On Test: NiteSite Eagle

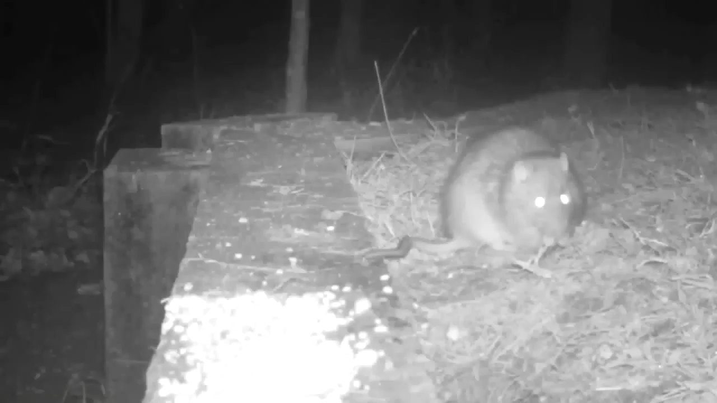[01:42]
and hopefully shoot anything and everything that I see come out of there as always I'm completely rushed for time I must go out and shoot these rats that I've found the footage of so to make my life easier I'm going to do some filming with the night sight but I'm going to stick the night sight eagle on
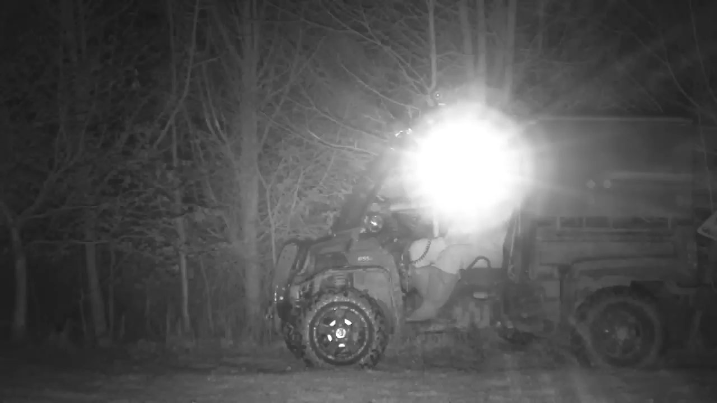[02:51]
at the thermal here quickly that rat comes out pokes its nose out around the side has a sniff it
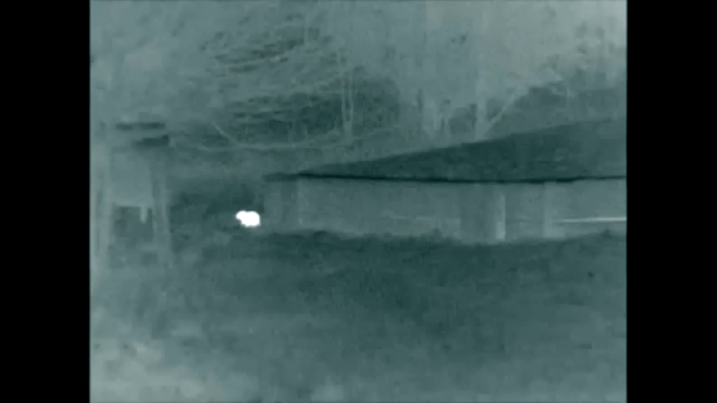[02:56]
walks out onto that little bear patch runs around quick grab full of a mouthful of wheat and it disappears back in again
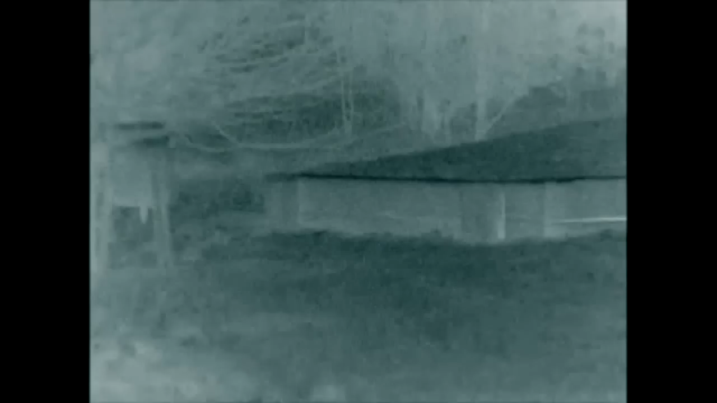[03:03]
and I can assure you the wind's in the right direction not once has that heard me seen me do anything all the time I've been sat here
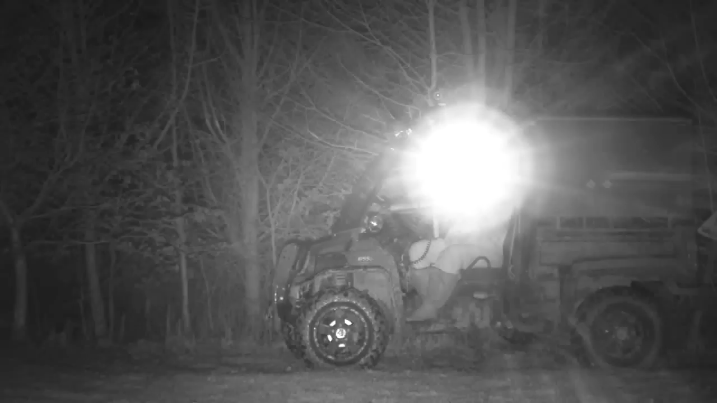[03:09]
but I've got to I've got to have a shot I can't sit here any longer keep watching this
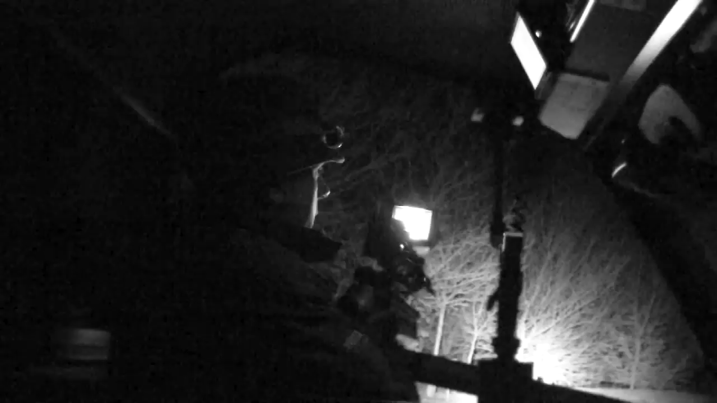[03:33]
I've got saved for an old fart like me that little screen is giving a superb picture I do like
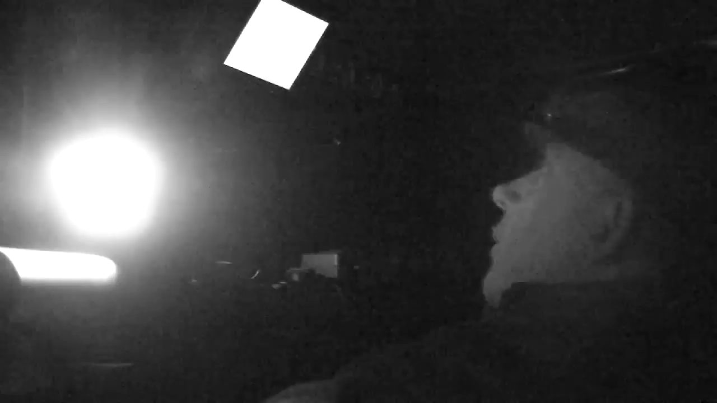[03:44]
all this modern technology as you can see I've got my guide 518 EC as my spotter seven inch screen up on the bulkhead of the gator and then using this night sight eagle with a whopping great big illuminator and now I've got enough illumination to light up half the UK that's going to be amazing